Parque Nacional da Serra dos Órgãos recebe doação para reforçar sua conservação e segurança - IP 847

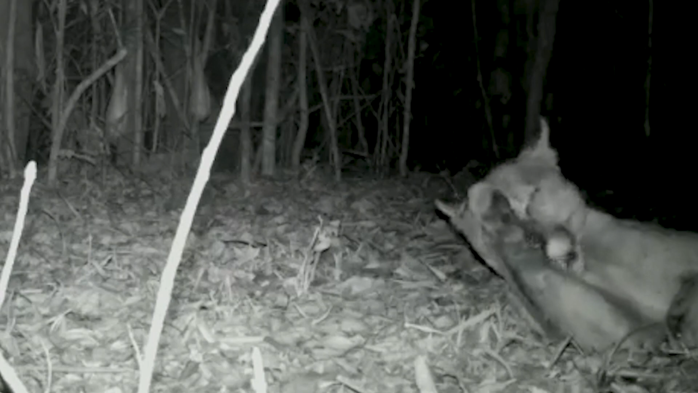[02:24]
Logo à noite chega e com ela novos registros, o coelho silvestre e cachorros do mato.